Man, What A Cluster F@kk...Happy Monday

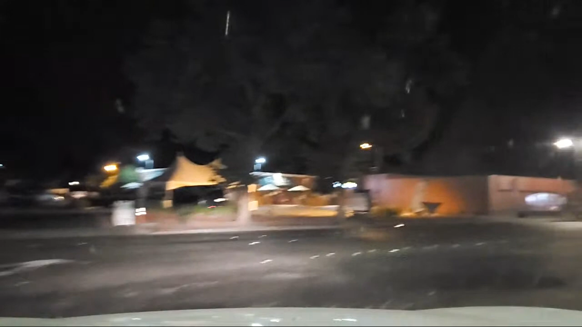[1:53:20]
Let's see what's going on. Taqueria El Favorito is going great guns still. Food tents are still rolling. What a great idea.
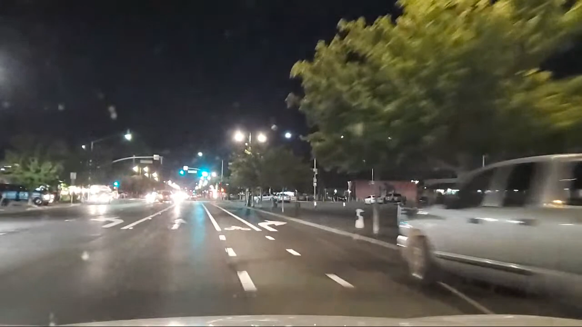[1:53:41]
You know, that's really good food. They put all of these trucks in one area, which is really smart. Over here.
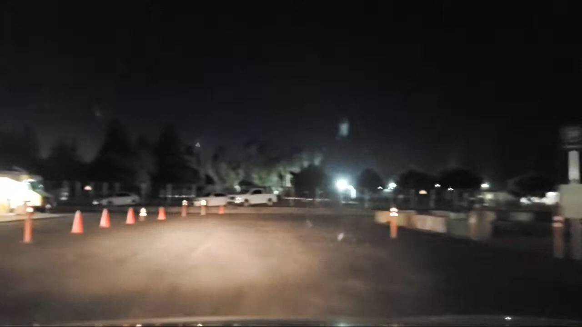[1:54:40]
Careful here. It's a good place to get a nail in your tire. Yeah, can't afford Dollar Tree. They moved the Dollar Tree over to the by the Food Max here. Now it's a Mexican market here.